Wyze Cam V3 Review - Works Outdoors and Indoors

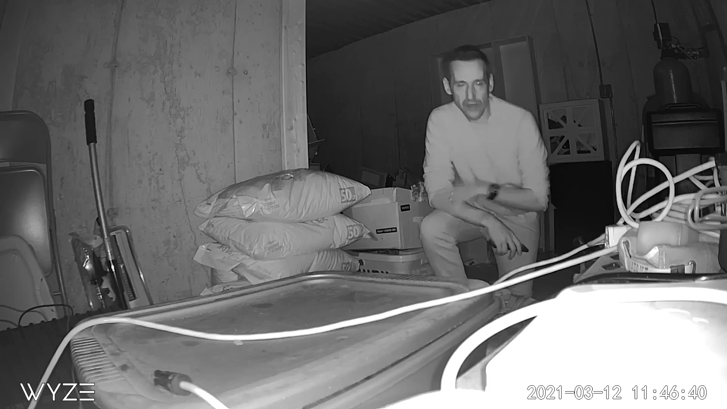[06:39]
I think you can make out my face here. You can see what the camera sounds like. I'm going to step through the app now and change some of the settings and see what it will look like if we adjust things differently. Now, you have a few controls here underneath the image.
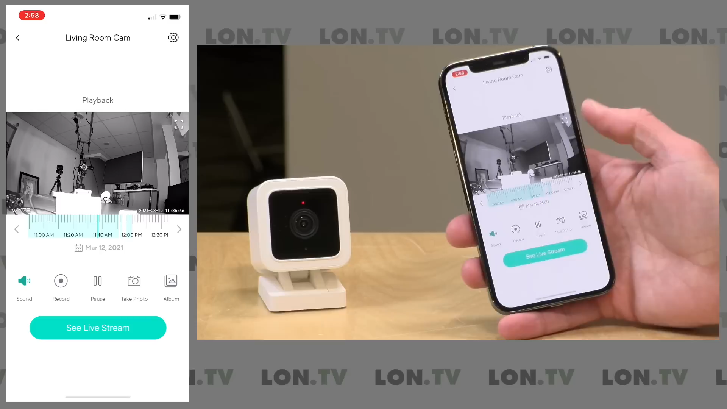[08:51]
And what's nice about this is that if you did get a notification about something happening, you can get the context of what happened before and after because in continuous recording mode, it is recording every second of the day.
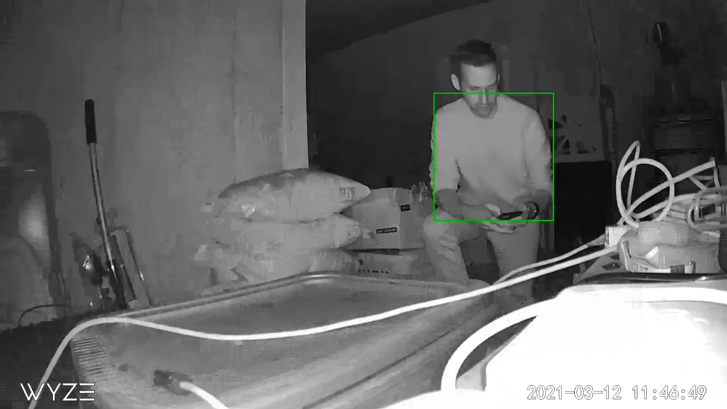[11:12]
A lot of detail here. That flashing is my phone screen turning on. Before the phone screen turned on, there was no light in this room at all, and it was able to pick up pretty identifiable features quite nicely here for a low-end camera. That was impressive. Now, this is with the night vision off, and this scene was really dark.
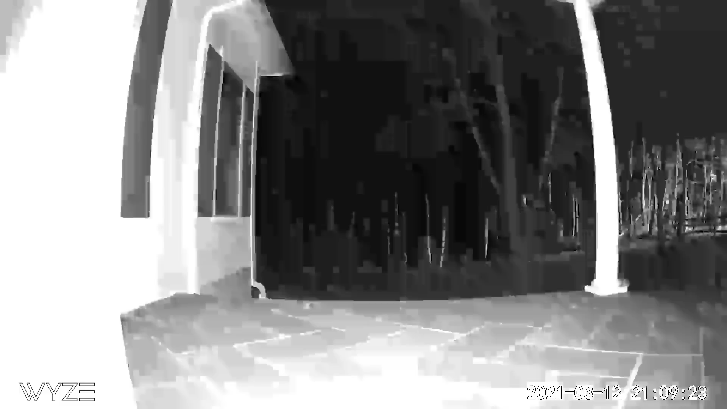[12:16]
Now, what you'll see here now, right here, is the infrared mode getting activated. So, that is the far mode with night vision set to on, and this is probably what you would want to use on a porch like this because if somebody were to step up on the porch, you'd be able to identify them a lot better. So, that is the far mode with the night vision on. What you'll see here as the image progresses is me stepping through some of the other settings here. So, you'll see that image dim a little bit. That was going into the near mode.